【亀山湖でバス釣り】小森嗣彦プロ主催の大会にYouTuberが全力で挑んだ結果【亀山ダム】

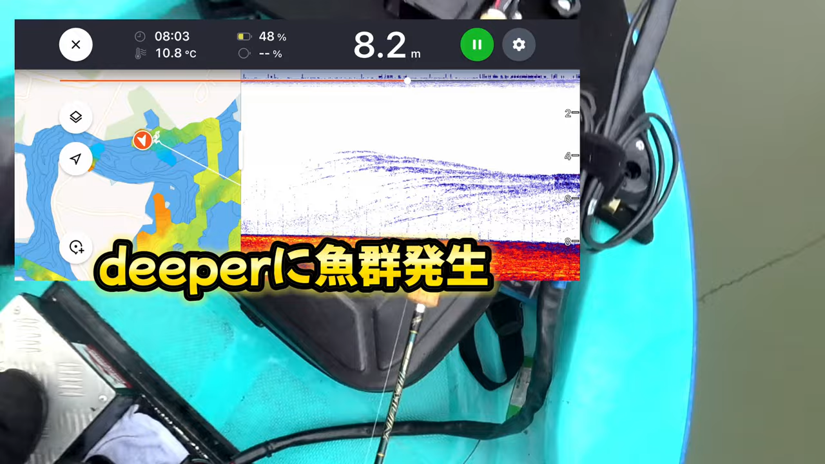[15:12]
On screen: depth 8.2 m, water 10.8°C
チャンス試合入るかもしれない。いるいるいるいる。
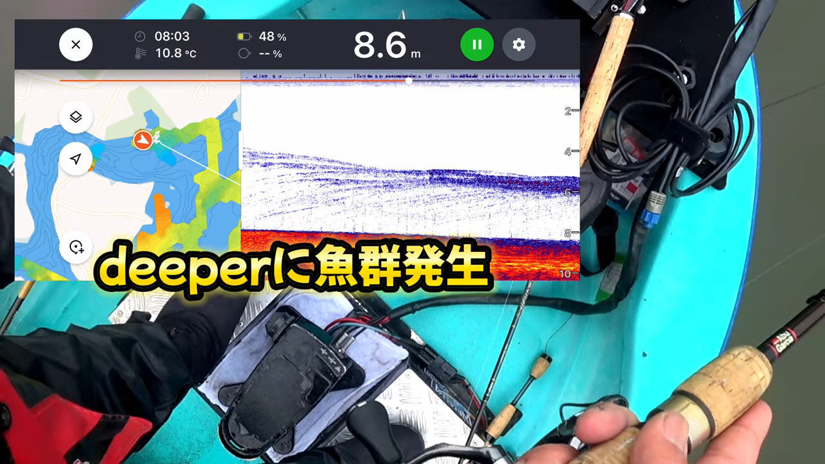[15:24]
On screen: depth 8.6 m, water 10.8°C
ここ8メーターの5メーターぐらいにもっさーってなんか映ってる。
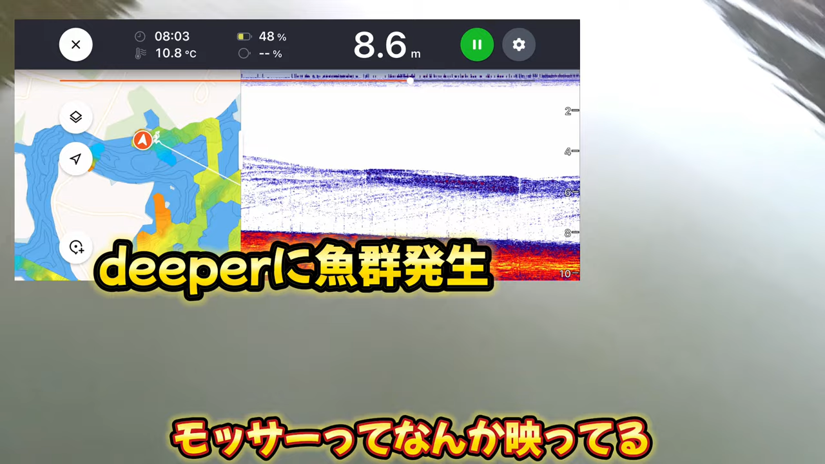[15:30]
On screen: depth 8.6 m, water 10.8°C
餌が刺してきた。
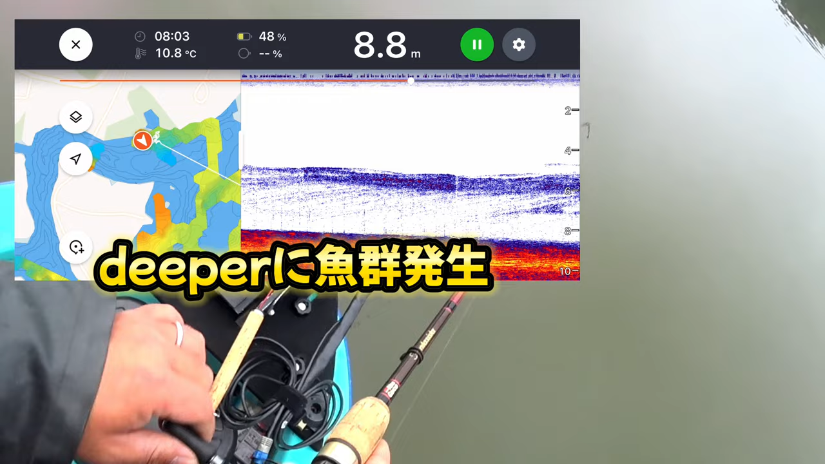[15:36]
On screen: depth 8.8 m, water 10.8°C
ってことはやっぱこの5メーターぐらいに入れて、
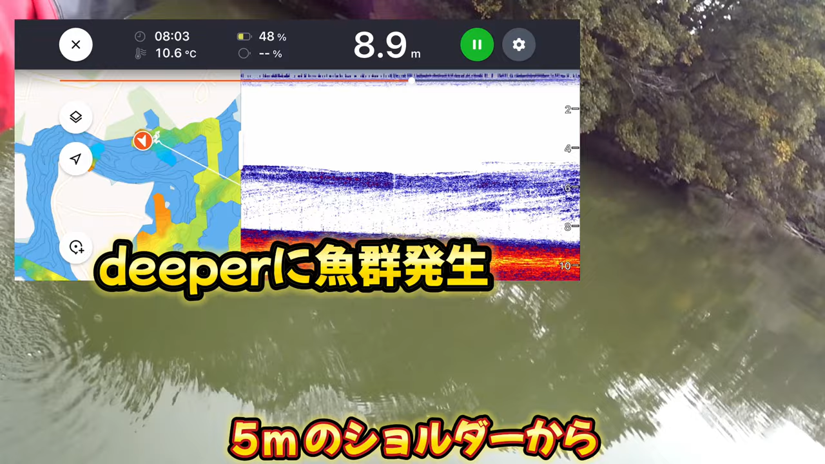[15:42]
On screen: depth 8.9 m, water 10.6°C
そっから5メーターのショルダーから中層フーン、中層フーンのとこで食うと思うんだよ。わ、すげえ。
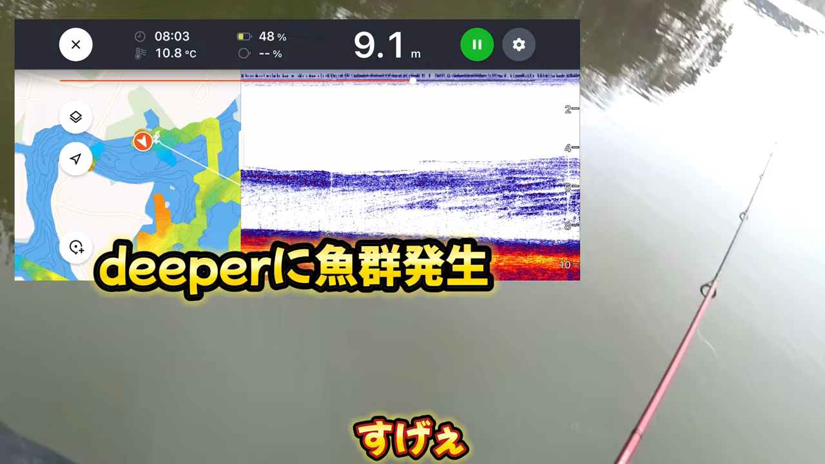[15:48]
On screen: depth 9.1 m, water 10.8°C
チャンスですよ。
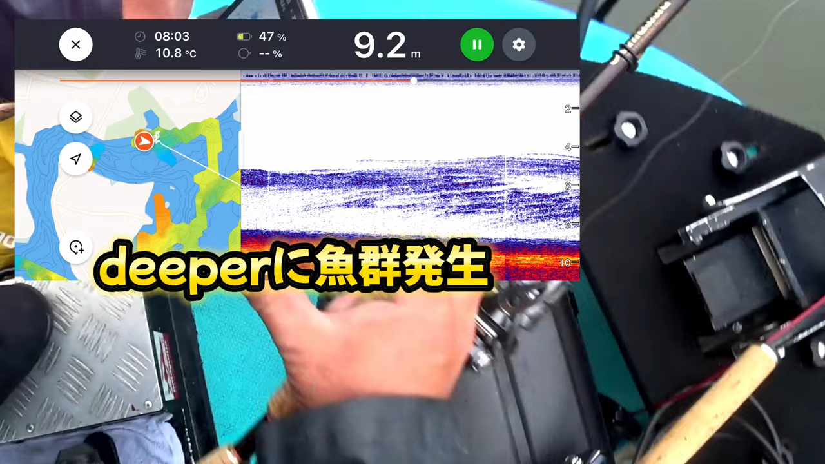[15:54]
On screen: depth 9.2 m, water 10.8°C
あら、すいません、わかる？あれ、これ、初めて今
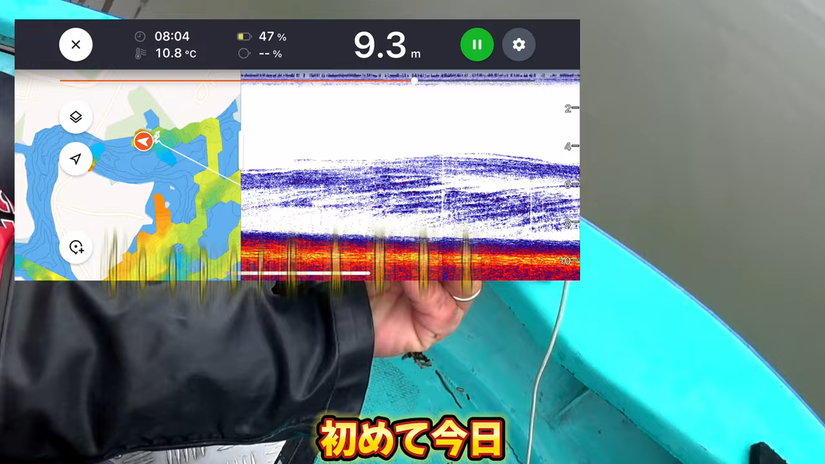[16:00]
On screen: depth 9.3 m, water 10.8°C
日アラババ投げた方がいいぐらいの映り方してきました。